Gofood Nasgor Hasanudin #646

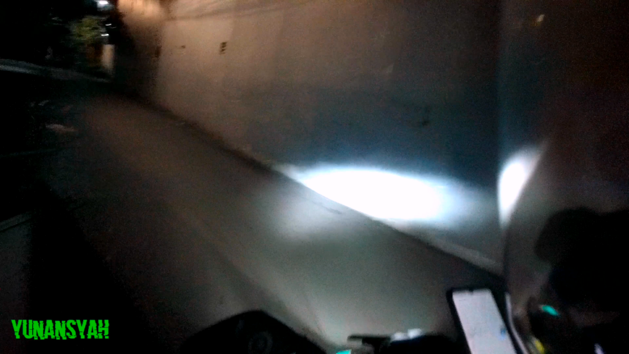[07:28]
gang Pertama Belakangnya Rusun Rempoa Itu Nganternya Ke New China Terus Oh on the way Udah mulai Grimis Kalau misal Nganter pulang Gak masalah Ya Hujan-hujana Misalnya Adalah Orangnya baru Mau pergi
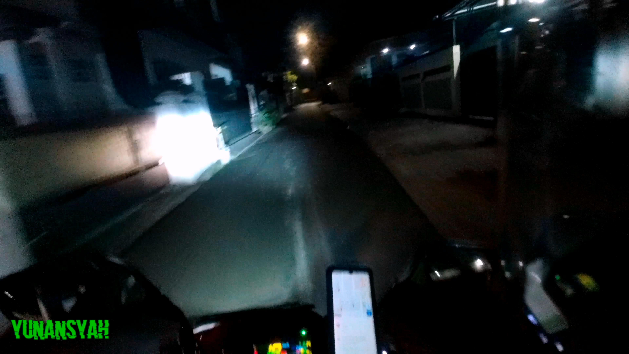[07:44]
Kalau lepek Kan gak Enak banget Oh ini Ditikungan Sini Bagar putih Pus Oke Tembusan Sini Tuh Dekat ozon Itu ozon Residen Disitu Oh disini